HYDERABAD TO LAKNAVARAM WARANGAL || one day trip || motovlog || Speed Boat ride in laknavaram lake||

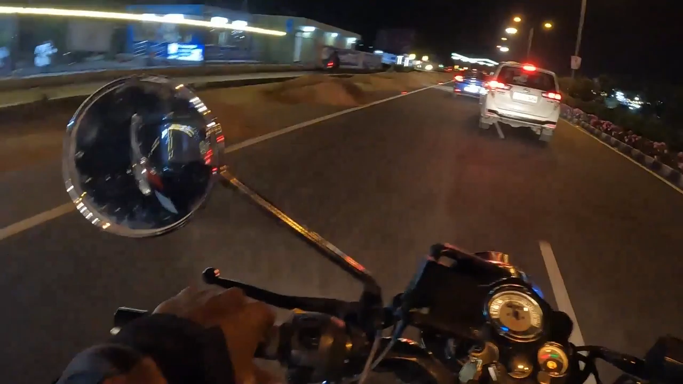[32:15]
మన రైడ్లా లాస్ట్ అండ్ ఫైనల్ టోల్గేట్ ఇది.
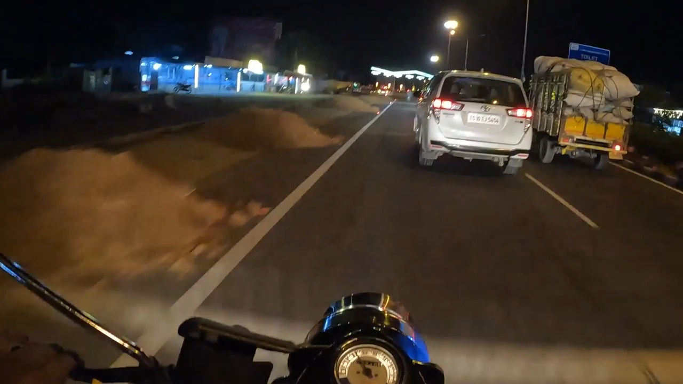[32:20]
దీని తర్వాత ఇంకా టోల్గేట్స్ ఏముండవు, డైరెక్ట్ అవుటర్ రింగ్ రోడ్ వస్తుంది మనకి.
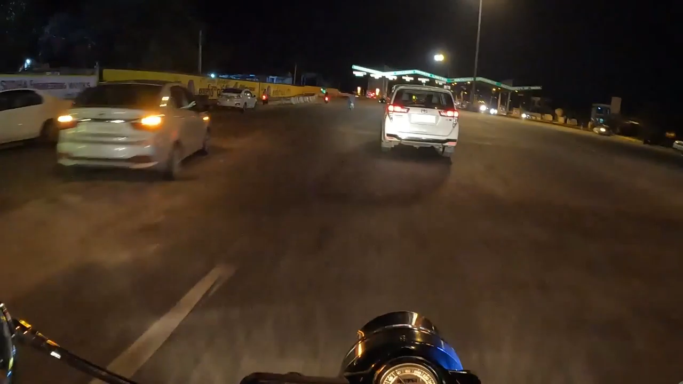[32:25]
ఇంకా డిసైడ్ కాలేదు అవుటర్ రింగ్ రోడ్ నుంచి వెళ్ళాలా లేదంటే అవుటర్ రింగ్ రోడ్ సర్వీస్ రోడ్ల నుంచి పోవాలా
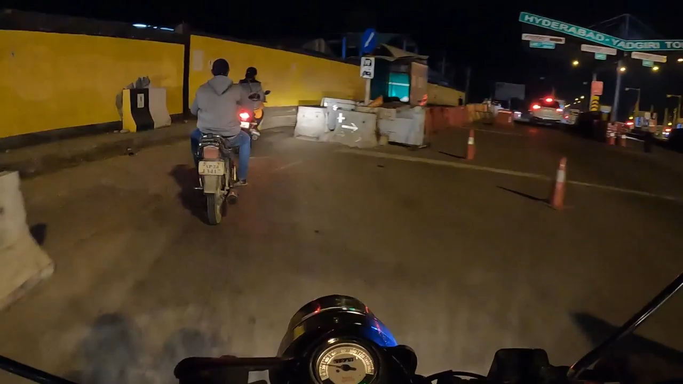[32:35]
చూద్దాం.
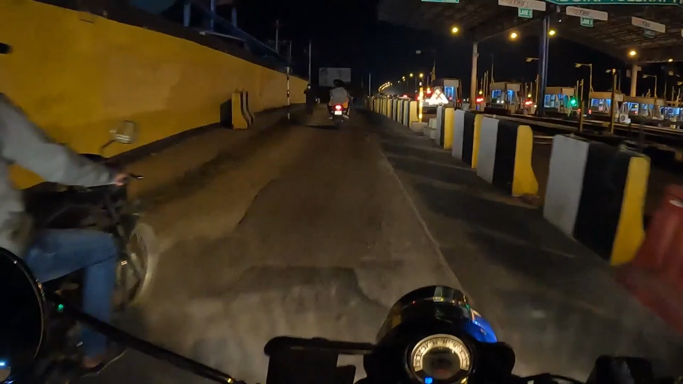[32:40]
అక్కడికి వెళ్ళిన తర్వాత డిసైడ్ చేస్తాం. బట్ ఏంటంటే ఇదే మన లాస్ట్ టోల్గేట్ ఇది.
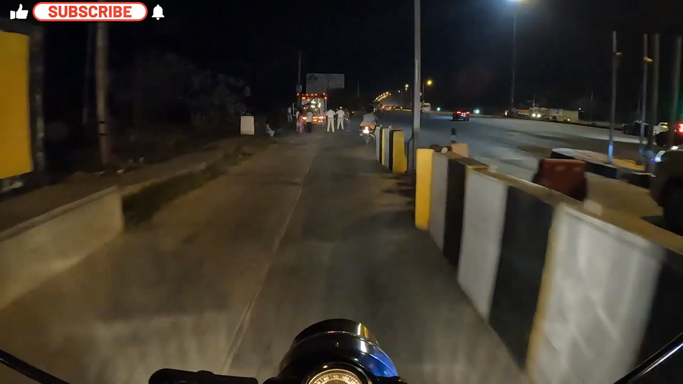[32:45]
గోపురంలో ఛార్జింగ్ కూడా చాలా తక్కువగా ఉంది.
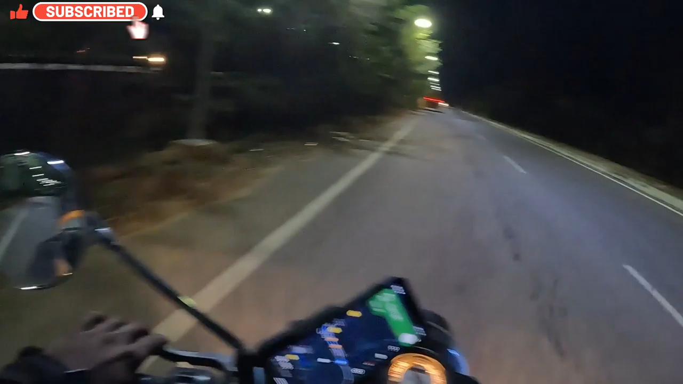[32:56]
అవుటర్ రింగ్ రోడ్ సర్వీస్ రోడ్లో లైట్లు వేసారు కానీ మొత్తం ఫుల్ ఫ్లెజ్డ్గా వేయలేరు, పూర్తిగా వేయలేరు.